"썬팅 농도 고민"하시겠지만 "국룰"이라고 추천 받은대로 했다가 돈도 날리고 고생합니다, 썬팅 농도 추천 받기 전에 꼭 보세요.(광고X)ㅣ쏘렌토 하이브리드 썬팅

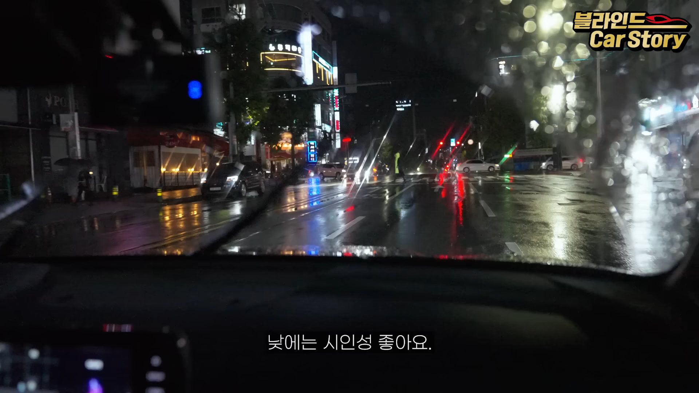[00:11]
모든 필름이 시인성이 좋기 때문에 밤에 시인성이 어떤지 타보면서 말씀을 드리도록 하겠습니다. 우선 카메라는 한 대는 F1.4,
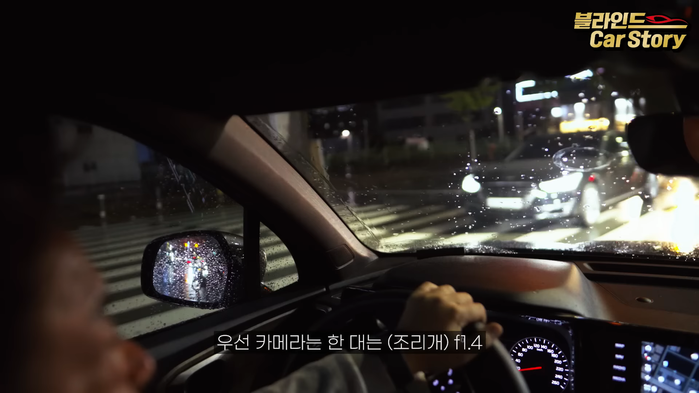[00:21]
한 대는 F2.8 기준으로 여러분들께 보여드리고 눈으로 직접 볼 때는 이것보다 좀 더 잘 보인다고 생각을 하시면 돼요. 그 점 감안해서 봐주시기 바랍니다. 우선은 시내에서는 지금 제일 극악이거든요. 이게 지금 어둡고 비오고 이럴 때가 썬팅 진하게 하면 제일 안 보입니다. 썬팅은 아시는 분들은 아시겠지만 법으로 정해져 있어요. 가시광선 투과율이 높으면 높을수록 그러니까 숫자가 높으면 높을수록 잘 보이고 낮으면 낮을수록 안 보인다고 생각을 하시면 됩니다.
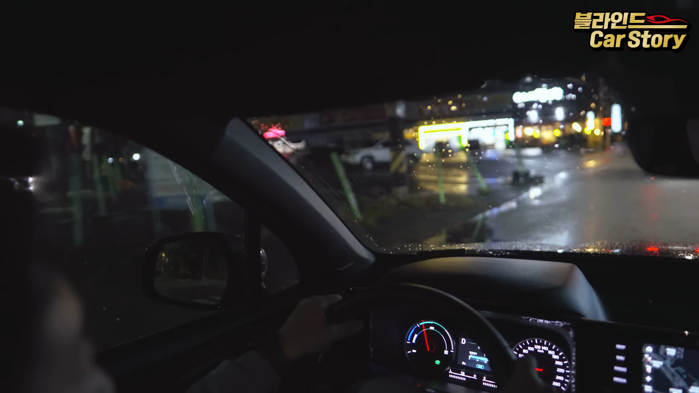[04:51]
5% 하시는 분들도 있는데. 가시광선 투과율 높은 걸로 못하는 이유가 없어. 시공샵이 없어. 구비를 안 해놔. 그냥. 안 하니까 사람들이. 밝아봐야 40, 50 이 정도고. 원래 전면이 내가 알기로는 70인가. 맞을 건데 아마. 가시광선 투과율 70으로 법으로 정해져 있는데. 없으니까 못하는 거야. 밝게 하고 싶어도. 지금 거의 빛이 없어요. 빛이 없는데. 한번 열어볼까.
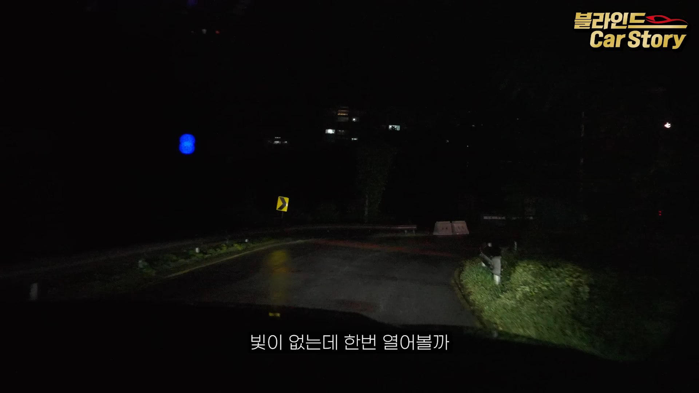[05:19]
잠시만. 이 정도. 그래도 보이는 수준이에요. 중간중간 가로등이 있고. 앞에, 뒤에서 차가 오면은. 보이는 수준인데. 여기서 이제 닫게 되면. 더 답이 없죠. 그냥 암흑이야. 근데 어쩔 수 없어요. 어둡기 때문에 어쩔 수는 없는데. 더 어둡게 보인다는 게 문제지. 여기 지금 빛이 하나도 없잖아. 대신 전면은 잘 보입니다. 헤드라이트가 밝기 때문에 잘 보이고. 차선 인식도 잘 되고. 장애물이 어떤 게 있는지. 다 보이기도 하고요.